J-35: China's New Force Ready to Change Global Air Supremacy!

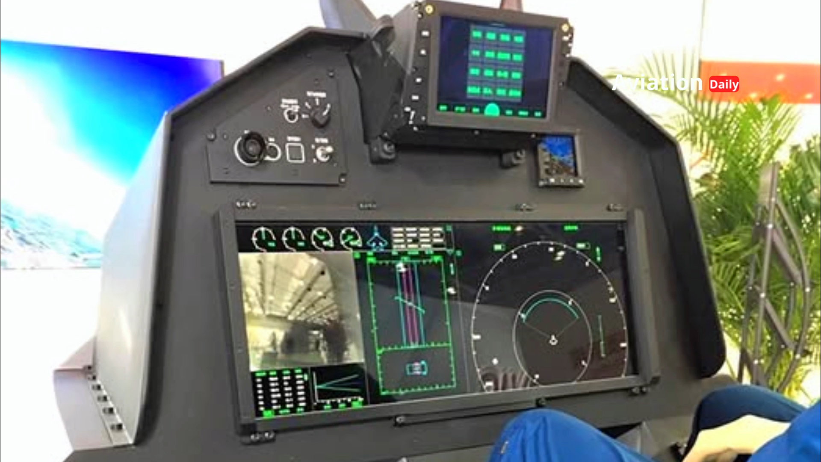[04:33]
with a large multi-function screen, and a helmet-mounted display, HMD,